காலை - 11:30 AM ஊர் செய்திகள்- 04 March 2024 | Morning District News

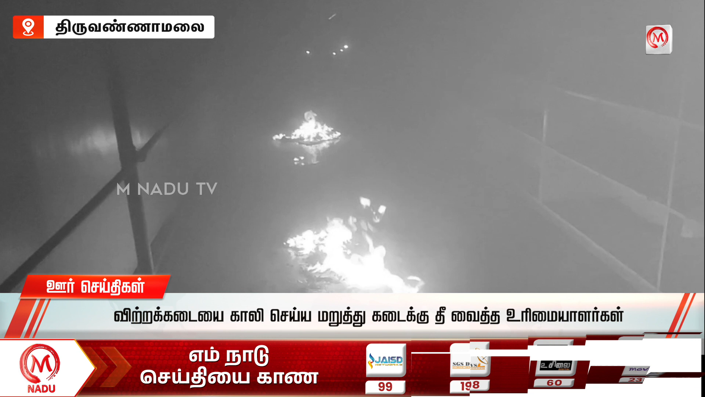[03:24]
சங்கத்தில் ஜாவளிகடை உருமையாளர் விற்ற கடையை காலி செய்ய மருத்து மன்னன்னை உட்சி கடைக்கு தீ வைத்த சம்பவம் பெரும் பரப்பரப்பு எர்ப்படுத்தியது திருவன்னாமoutheastடய மாவட்டம்